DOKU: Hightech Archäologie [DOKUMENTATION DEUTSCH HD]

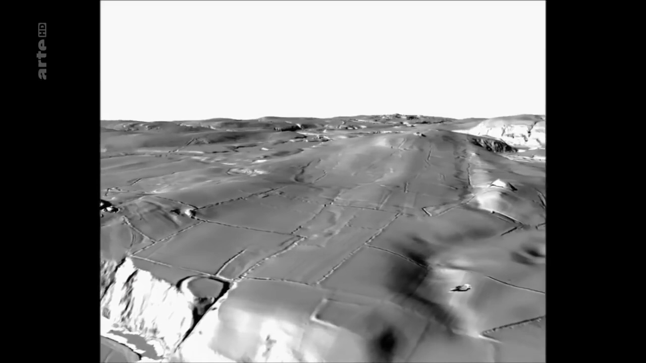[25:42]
Das Besondere an den so gewonnenen Daten, man kann Bäume und Büsche mithilfe des Verfahrens verschwinden lassen.
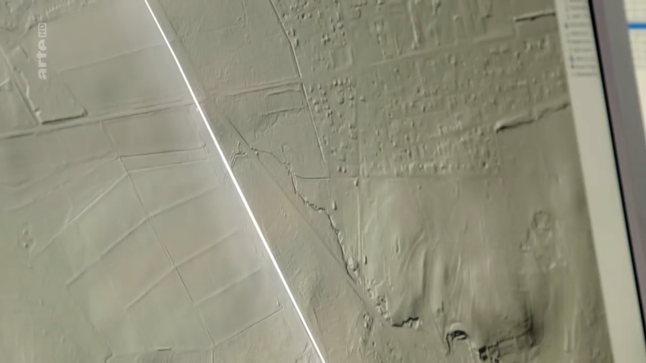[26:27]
Und an dieser Stelle sieht man ihn ganz klar.
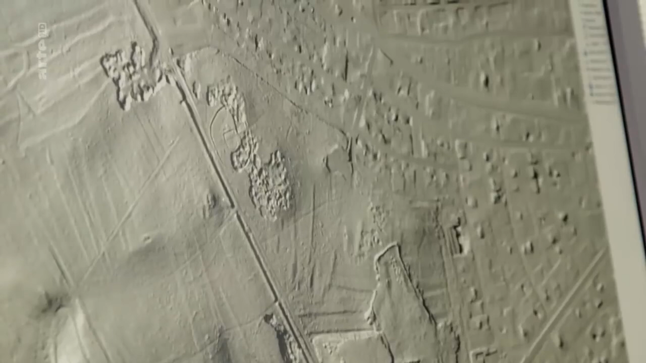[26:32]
Und hier eventuell der Wachtturm.
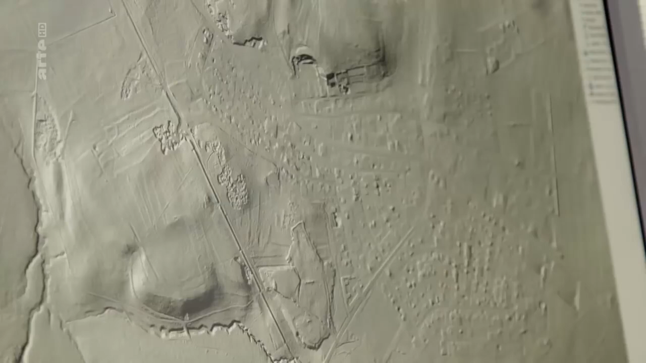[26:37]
Und hier im Wald im Übrigen noch Grabhügelfelder. Bei diesem könnte es sich rein theoretisch um einen Grabhügel handeln, der in vergangener Zeit, also ich würde mal tippen, 18.